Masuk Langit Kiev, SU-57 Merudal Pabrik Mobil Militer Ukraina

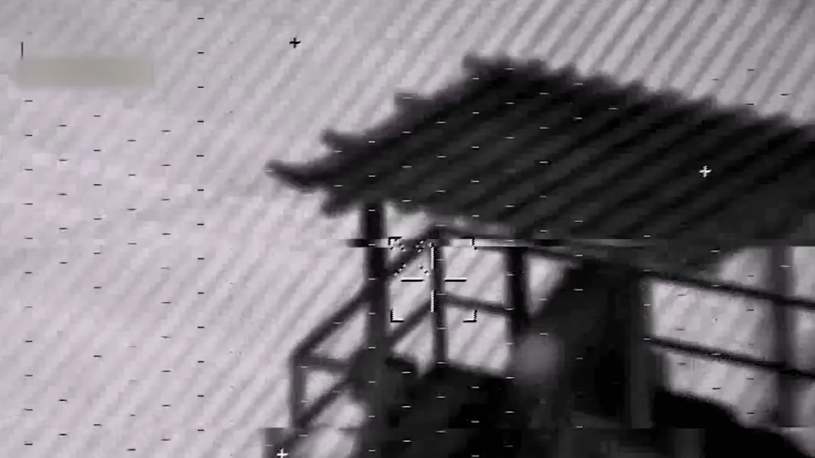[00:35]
Kementerian Pertahanan Rusia merilis video serangan terbaru mereka ke fasilitas strategis militer Ukraina.
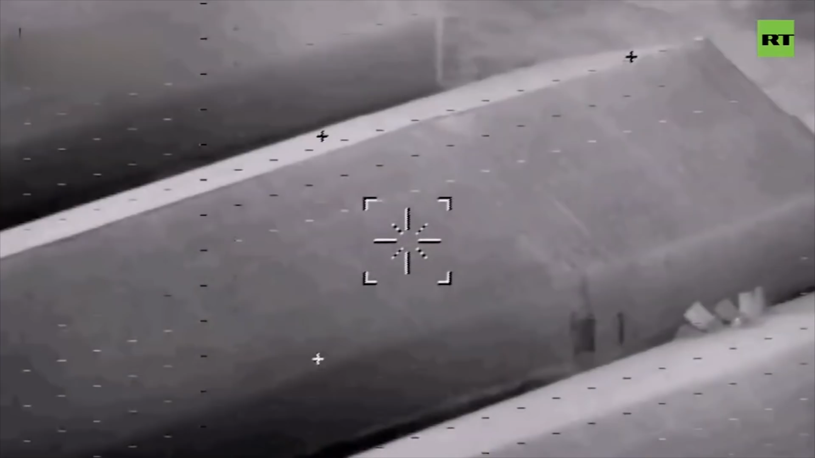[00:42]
Kali ini, Rusia merilis video serangan terhadap pabrik spare part dan perbaikan mobil, khususnya kendaraan militer di kota Darnitzia, wilayah ibu kota Kyiv.
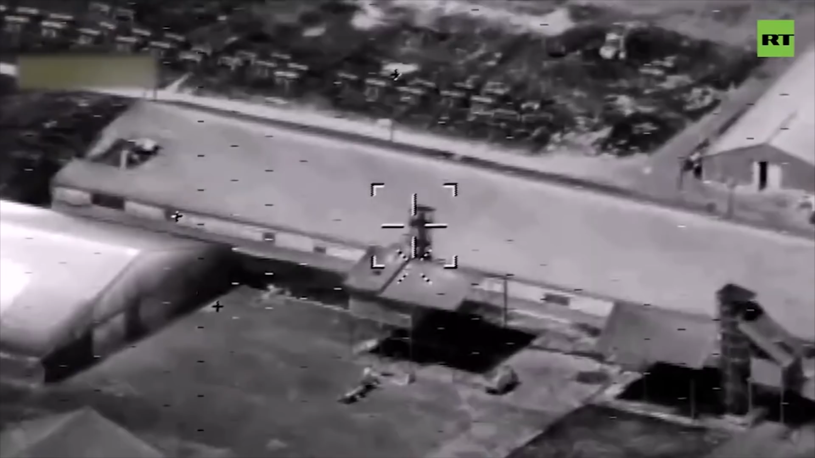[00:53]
Mungkin Anda sedikit terkejut, karena Rusia yang memutuskan untuk mundur dari Kyiv.